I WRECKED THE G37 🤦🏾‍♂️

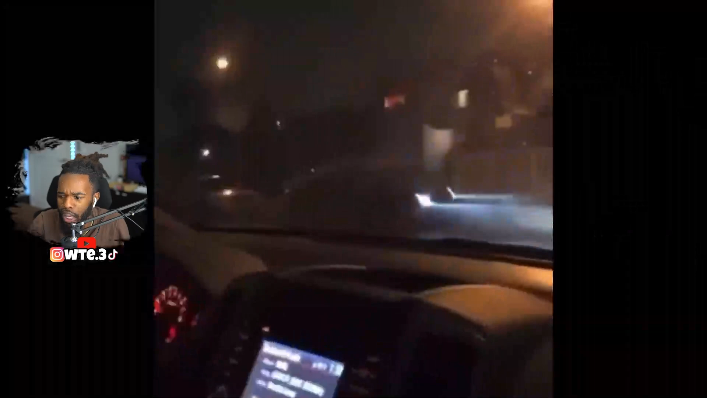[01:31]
Yo, what the fuck just happened? I already knew he was gonna fuck. Look.